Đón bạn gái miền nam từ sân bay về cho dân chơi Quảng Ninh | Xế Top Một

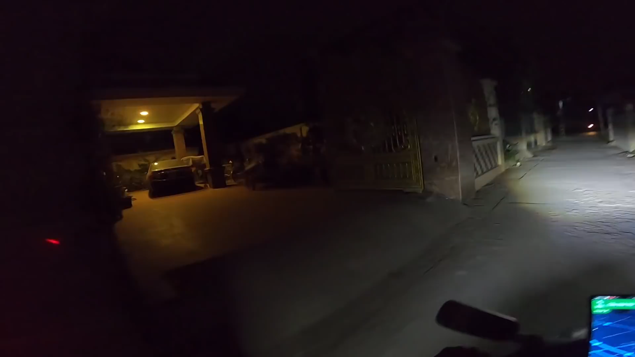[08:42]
đấy, Hà Nội như này đấy. Hà Nội như này à? Ra đường chính à? Đây rồi, đường chính rồi. Đấy, thấy đường rồi, thấy đường rồi.
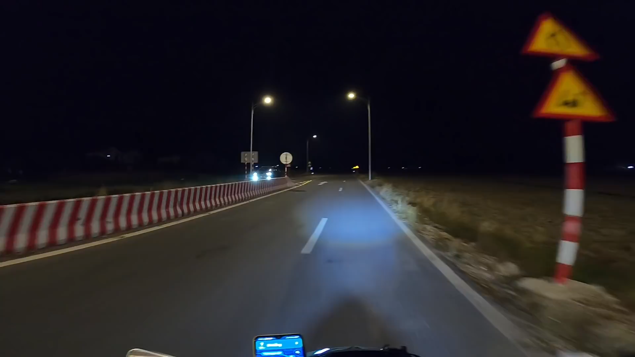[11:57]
Nó có sáng được một tẹo, chỗ này tối om à?
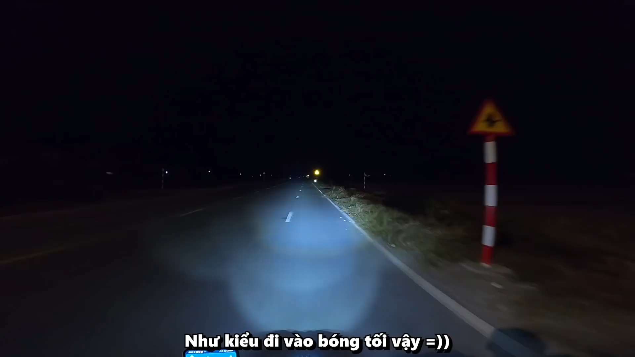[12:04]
Không có một tí đèn nào luôn.
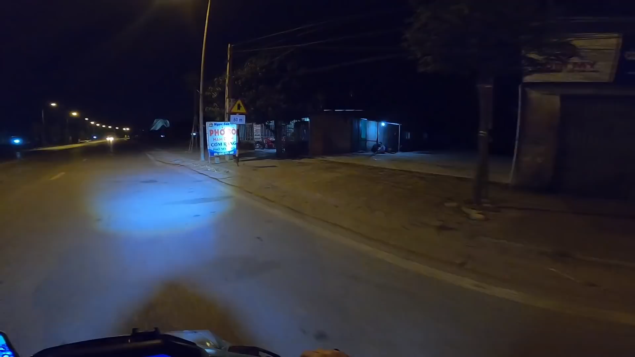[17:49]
Ở đây mình thấy có một cái quán gọi là cơm rang phở bò Nam Định. Xem ra gì không anh ạ?